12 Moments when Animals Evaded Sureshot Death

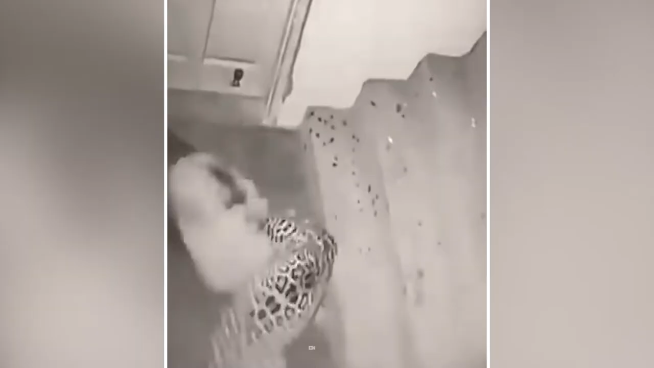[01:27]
One bite at a dog's throat is all it takes to bring it down. This is a scary one.
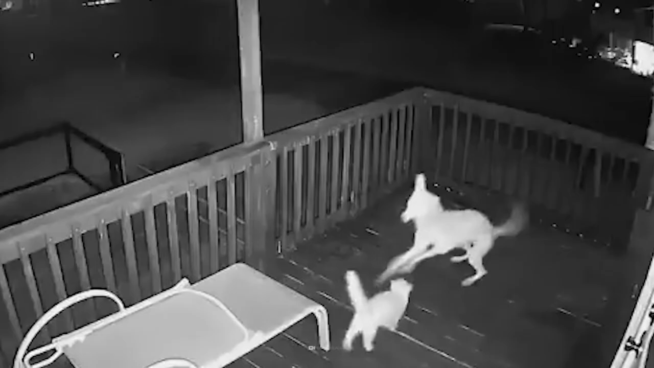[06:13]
The predator desperately tries to get a hold of the cat, but it seeks cover under some furniture. When this tactic doesn't seem to work, the cat tries to climb up on the railings when the coyote grabs at it.
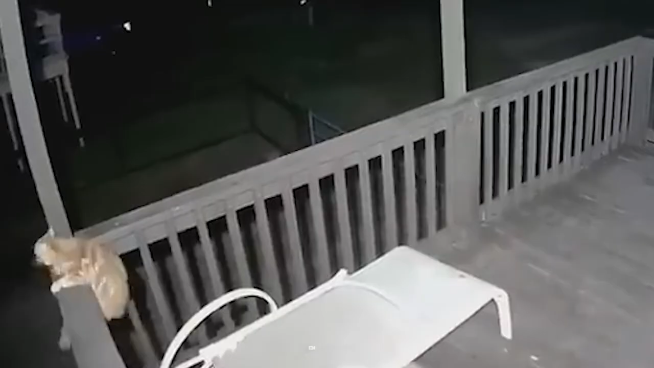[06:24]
The feisty pet immediately strikes back at its attacker with its sharp claws.
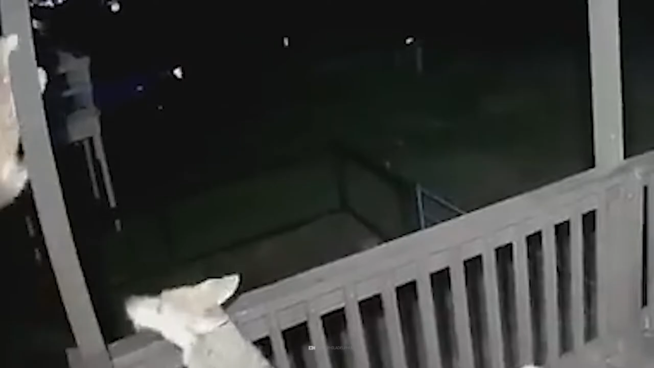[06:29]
Then, it promptly scales the banister, leaving the coyote completely dumbstruck. Number 5.